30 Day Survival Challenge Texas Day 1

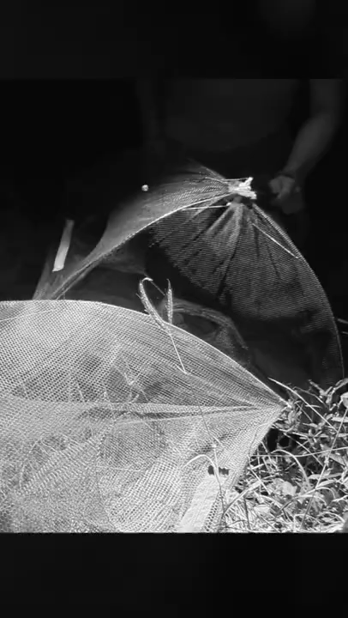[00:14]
I'm using dog food as crawdad bait.
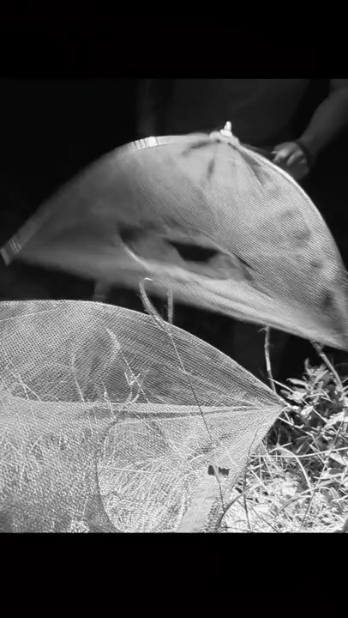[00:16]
It works really well and is very cheap.
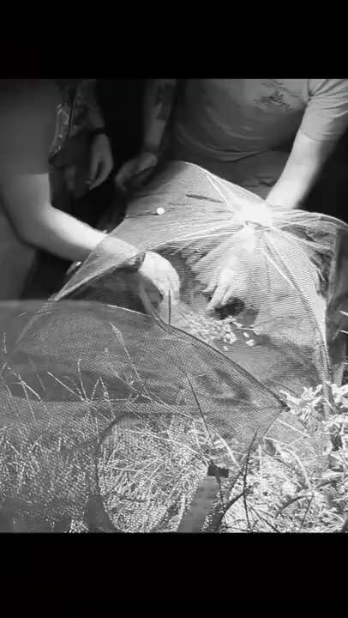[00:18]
They can't get enough of it.
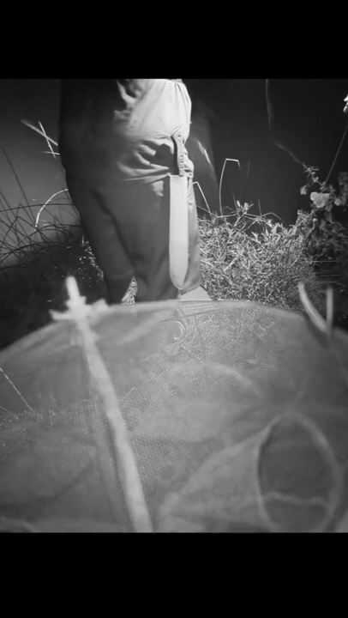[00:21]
Just let it sink. That's a meal right there. Hey, where do you think you're going?
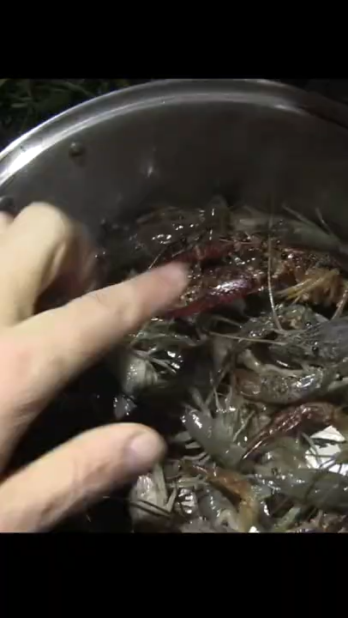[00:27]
They're most of them the size of my finger. Not exactly huge, but that will be dinner.
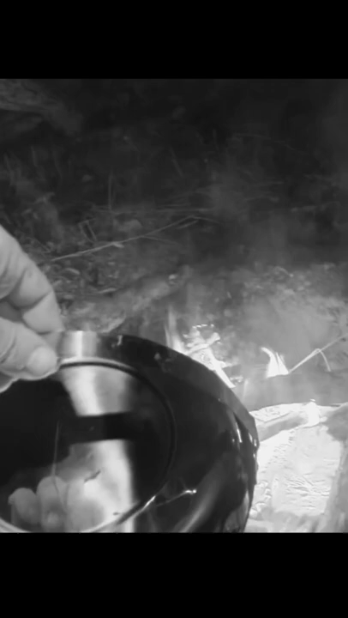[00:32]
Let's go put this on to cook.